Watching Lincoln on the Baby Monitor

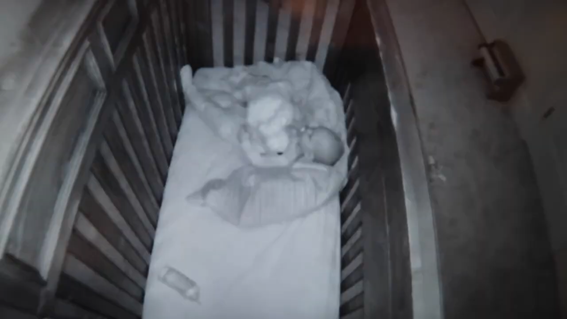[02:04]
Lincoln likes to wake up and play in his crib, and we think it's funny to watch him. You can see Goofy on the floor right in front of his crib. Can you see it? There. Yep.
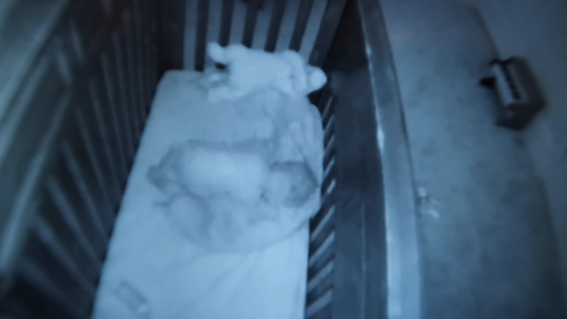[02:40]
He usually has his head. He gets his head usually.
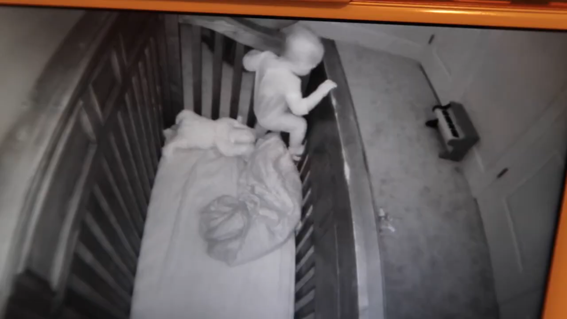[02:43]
Look.
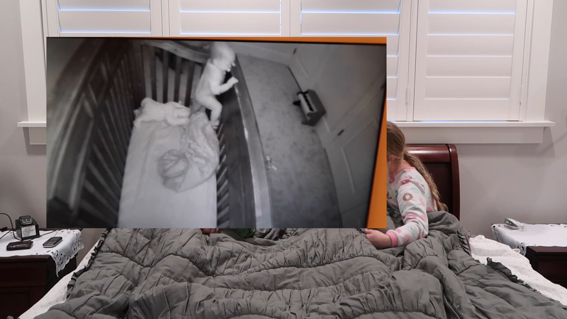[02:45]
He's shoving it in the corner. To stand on it.
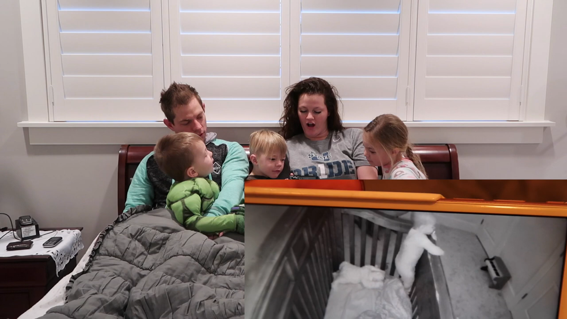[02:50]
I'll never give him a bottle again. Dad, Lincoln looked at me. Yeah. I'll never give him a bottle again if he uses it to, like, climb out of the crib. What if he fell and hit his head and he didn't cry? That is what wakes us up every morning, is him banging that bottle against the side.
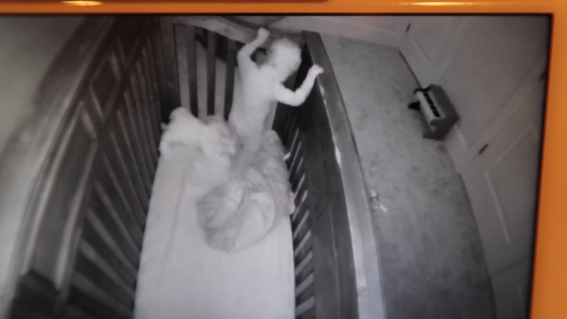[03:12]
Oh. He learned that from me. I caught him. Exercise him for the morning. Oh, got sick of the bottle. Tossed it. Where is it?
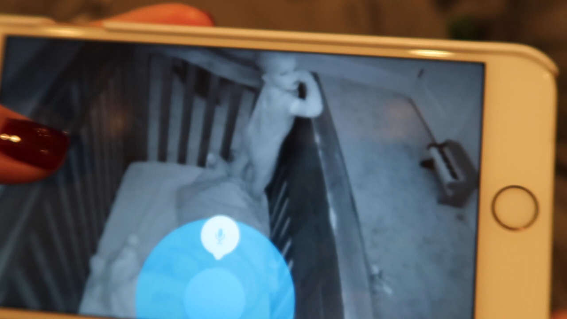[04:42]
Please do it. Look, he just did it. He just did it.
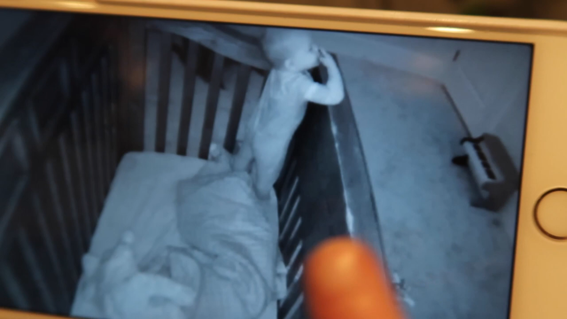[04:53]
Look, he's doing it. He said ABC. I could hear him say ABC. He's doing it. I want Tell him. Make him see, say, Dad, lay down. Lincoln, lay down. He's like, I am not laying down. No way, no how.